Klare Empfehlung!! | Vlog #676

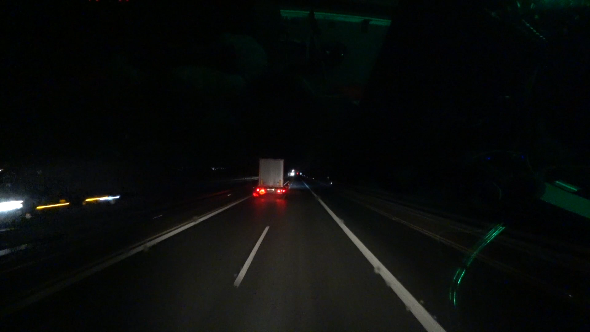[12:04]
So, haben wir es doch gleich geschafft! Gleich ist Feierabend! Bitte, Kollege, gerne! Habe ich gerne gemacht! Kannst dich auch ruhig nicht bedanken! Nächstes Mal gleich wieder, du Blödmann! Ach ja! Manche können es, manche können es eben nicht!